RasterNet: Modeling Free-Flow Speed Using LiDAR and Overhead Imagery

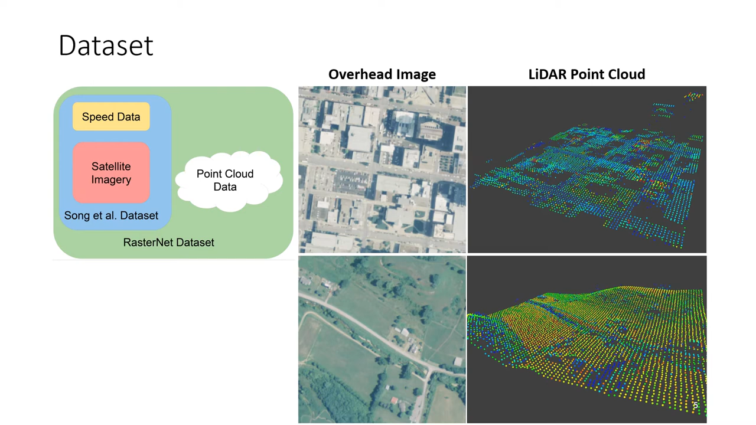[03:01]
We illustrate two example roads from the dataset, an urban road on the top row and a rural road in the bottom row, both of which are depicted in a satellite image and as a point cloud. We propose a multimodal neural network architecture called RasterNet to predict free flow speed from overhead images and 3D point clouds. The model extracts visual features from overhead imagery using a truncated Resonet image encoder. For point cloud feature extraction, we explore two different strategies for constructing a point cloud encoder. The first strategy called RasterNet statistics uses multi-scale grouping to collect local neighborhoods of points and then calculate 10 statistical features for each of these neighborhoods.